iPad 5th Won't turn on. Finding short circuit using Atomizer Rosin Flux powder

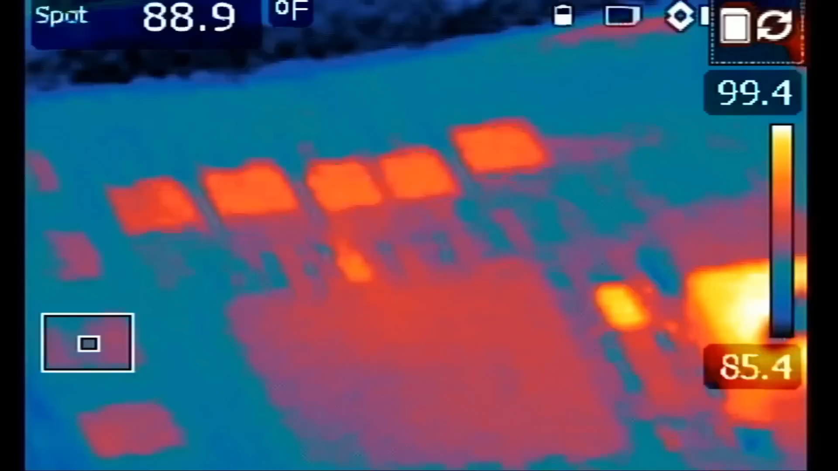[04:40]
On screen: spot 88.9°F
If I release the probe, heat spot goes away. I put the probe. We have a heat spot.
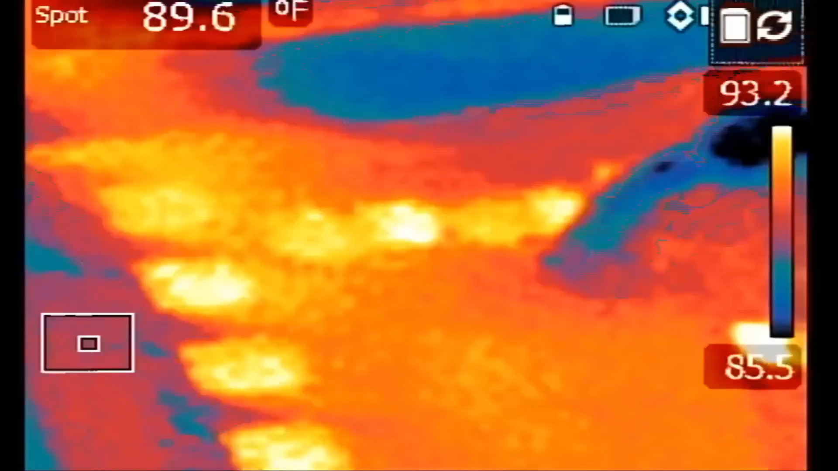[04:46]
On screen: spot 89.6°F
Let me do this one more time. We have a heat spot right in the middle of the chip on top.
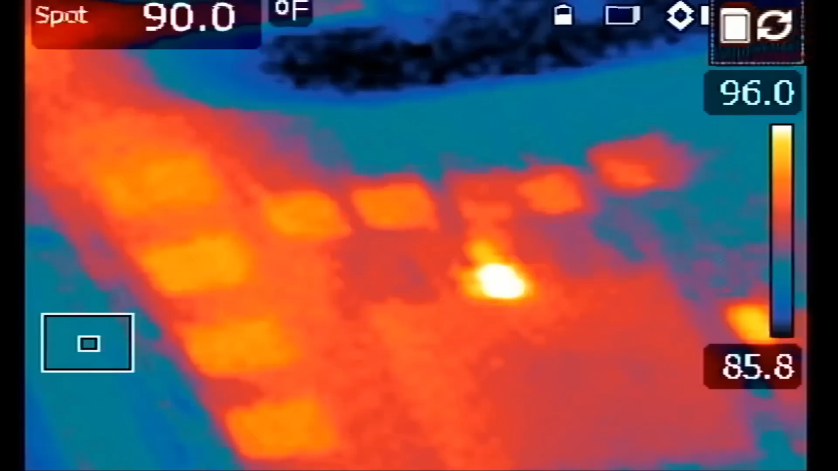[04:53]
On screen: spot 90.0°F
Right here. Right here. One of the four caps right here.